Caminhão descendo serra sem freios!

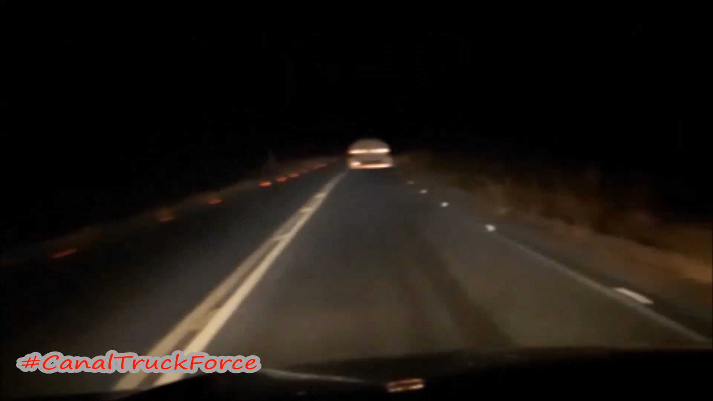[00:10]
Um caminhoneiro passou por momentos de muita tensão e medo após seu caminhão perder os freios na Serra de Monte Oreb. Um companheiro que vinha atrás registrou tudo e também se desesperou ao ver que o outro caminhoneiro estava em apuros. O caminhão Pipa, dirigido por Samuel, estava carregado com 12 mil litros de água e, segundo ele, só conseguiu descer a serra e parar em seguida por um livramento de Deus. Samuel teve muita tranquilidade e habilidade, e por sorte não tombou seu caminhão.
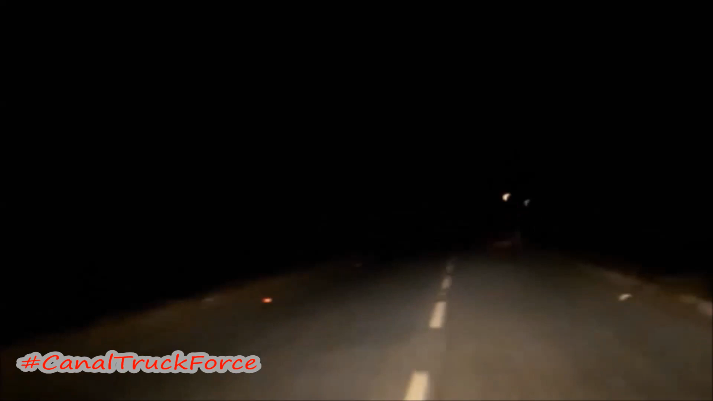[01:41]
É o Pipa, mano. Eu não sei de onde é esse Pipa. Eu não sei se é de São José de Piranha. Só sei que tá sem freio aqui na minha frente. Para, porra.